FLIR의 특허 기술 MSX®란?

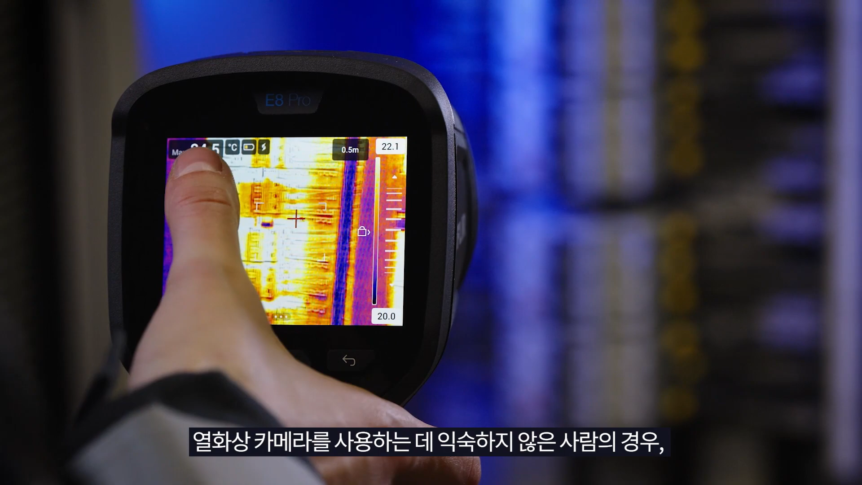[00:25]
For people that are not that used to working with thermal images,
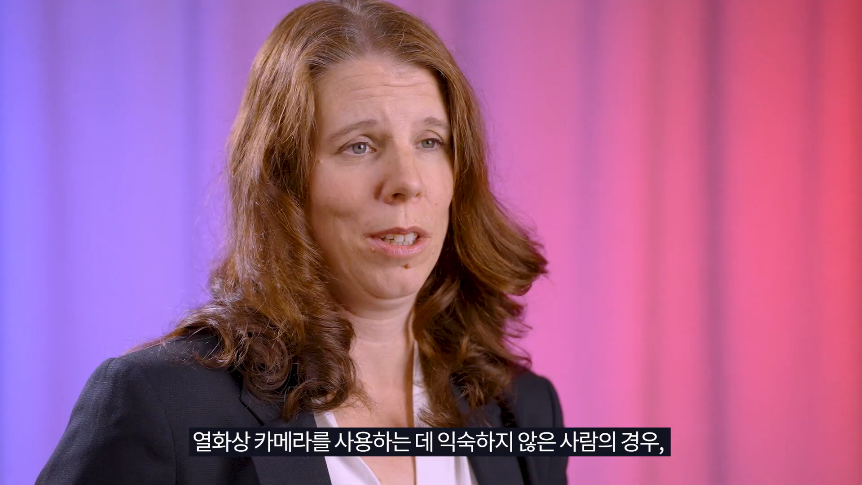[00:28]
they can look a bit blurry or unfocused.
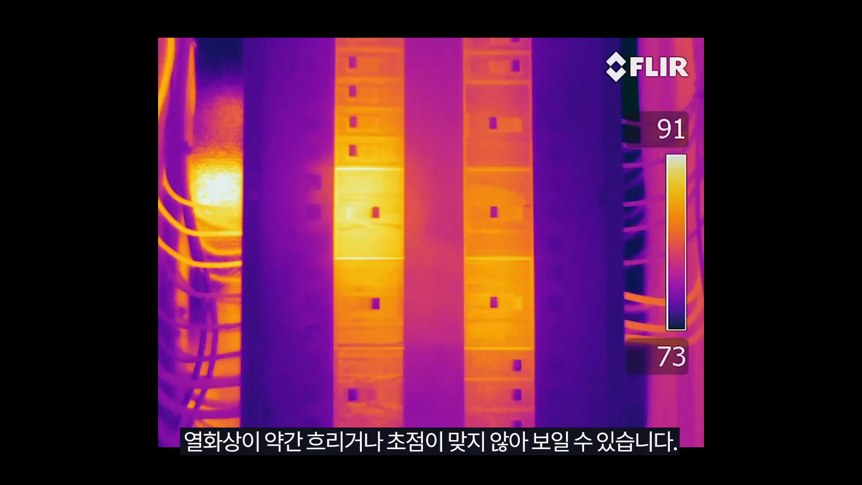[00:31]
MSX adds that layer that makes you see what
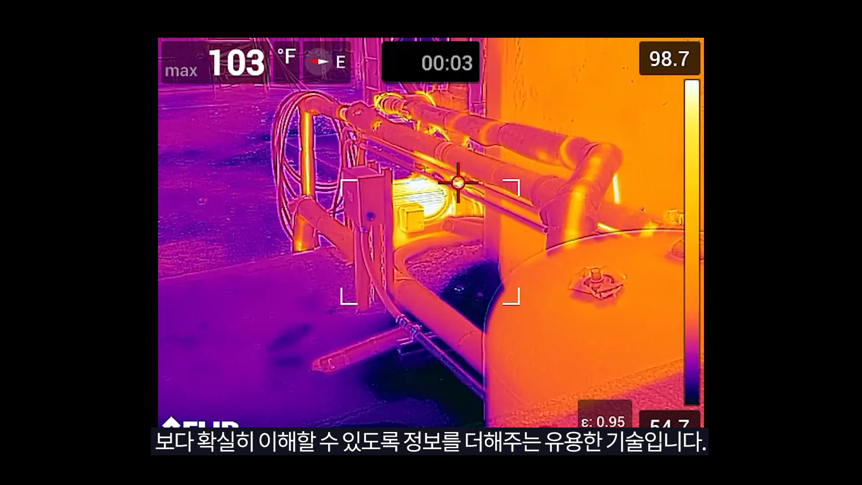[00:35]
On screen: max 103°F
you're looking at and really understand what is what in the image. MSX is really good in building applications
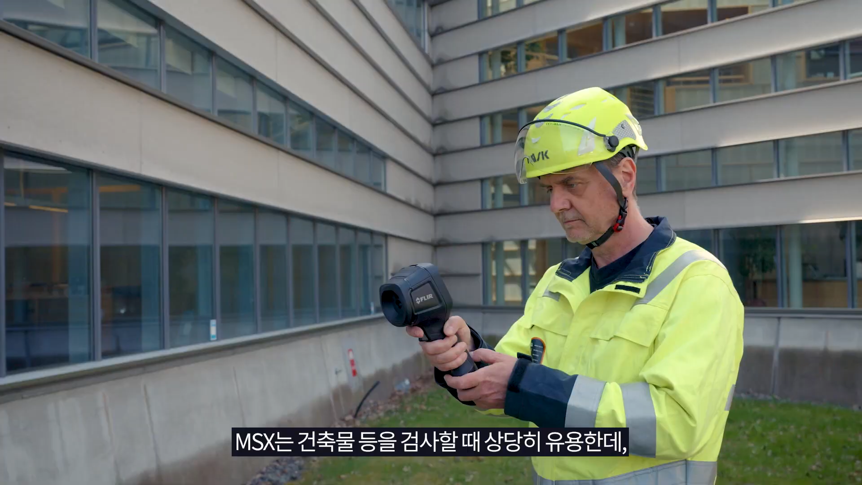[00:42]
because if you have a fuzzy moisture spot
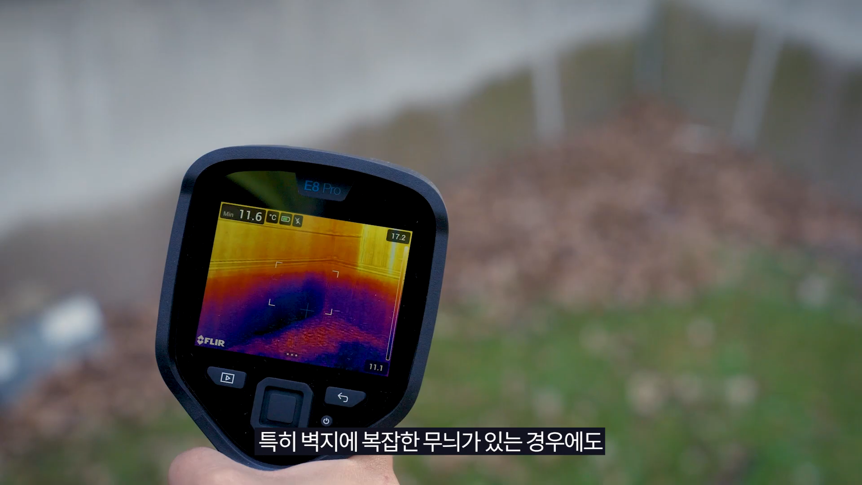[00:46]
on a wall and there's a wallpaper with detail on it, you can really see this is the exact point where we have the moisture problem. It's also good in basically any
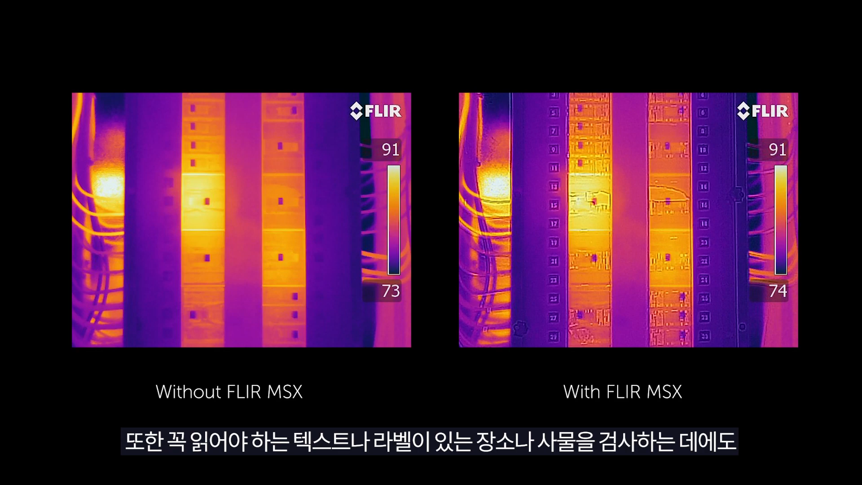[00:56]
application where there is text or labels that you want to be able to read.
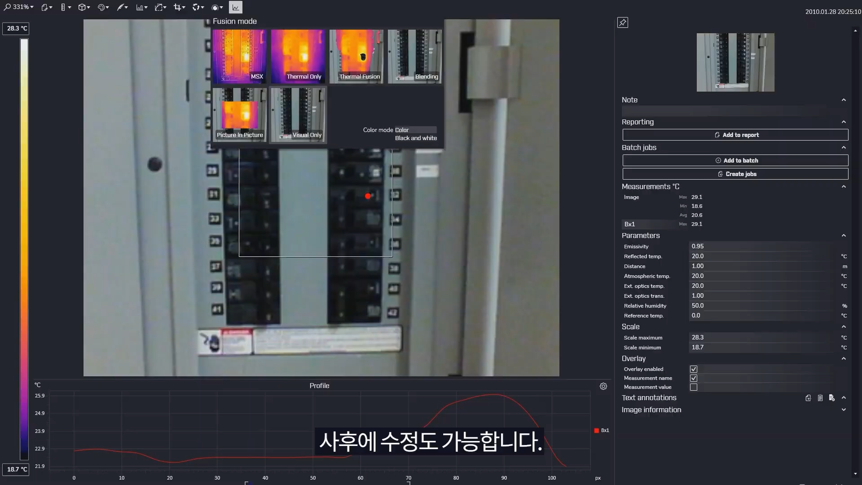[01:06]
On screen: scale top 28.3°C, scale bottom 18.7°C
turn it on, turn it off or change the palette.
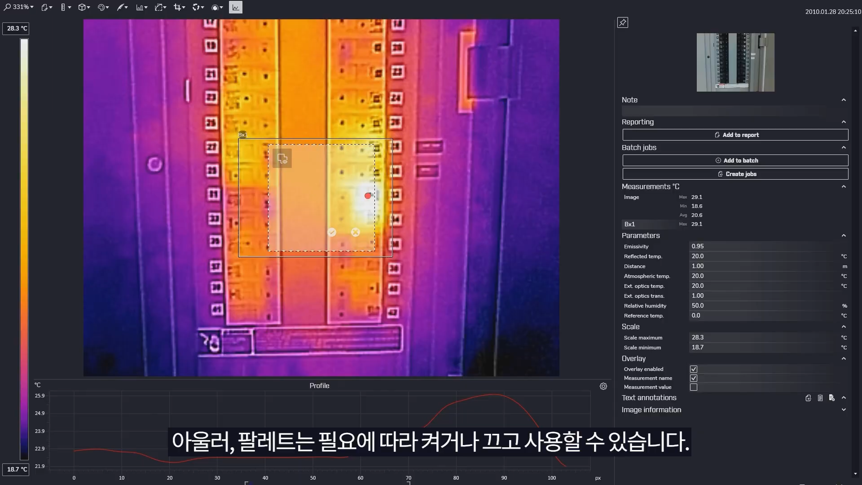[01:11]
On screen: scale top 28.3°C, scale bottom 18.7°C
So you have all the data you need.